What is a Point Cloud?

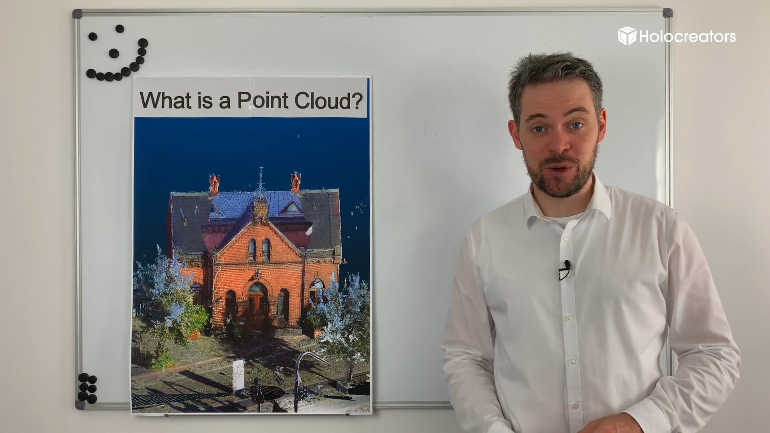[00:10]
Today I want to answer the question, what is a point cloud? A point cloud is created by a 3D scanning technology. Think of it as the raw 3D scan that is then filtered and processed. It's all the points within the coordinate system. I have an example of a point cloud here. That is a house. It's a very special house. It's the Fletschlösschen in Hamburg. Very pretty.
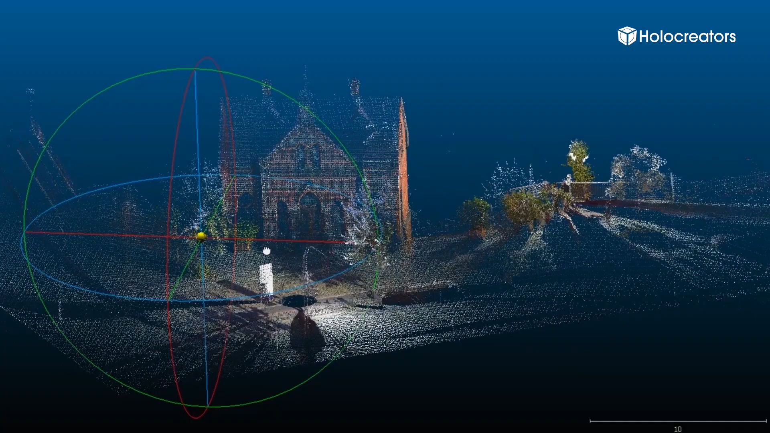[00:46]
This laser scan was kindly provided to us by the company MiniMySet. When I move it, you can see that it's actually 3D.